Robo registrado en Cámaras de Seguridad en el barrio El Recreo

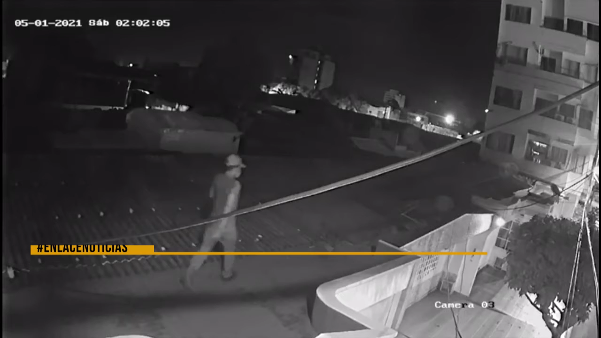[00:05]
entrar a una vivienda y hurtar algunas pertenencias en el barrio El Recreo.
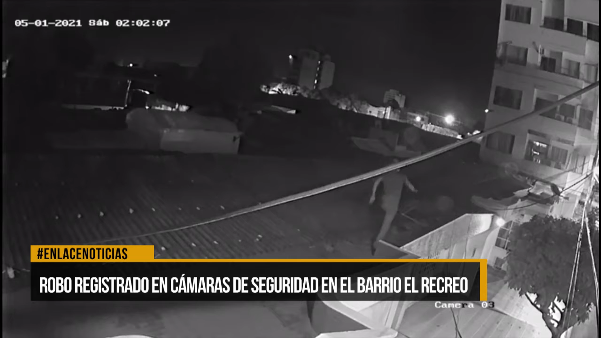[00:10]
Un habitante de este sector denunció esta situación que se ha vuelto frecuente en esta comunidad. Vemos como un delincuente entra con cierta facilidad a un segundo
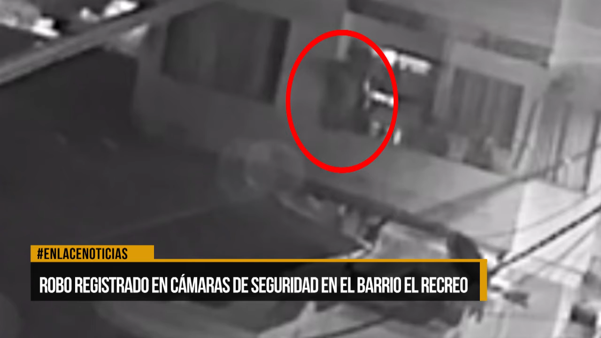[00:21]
piso y del apartamento se sacan 200.000 pesos en efectivo, dos portátiles y un par de tenis nuevos. El habitante asegura que esperan cámaras de seguridad de más resolución para tener mejor seguridad. Lo hemos hablado con la Secretaría de Gobierno,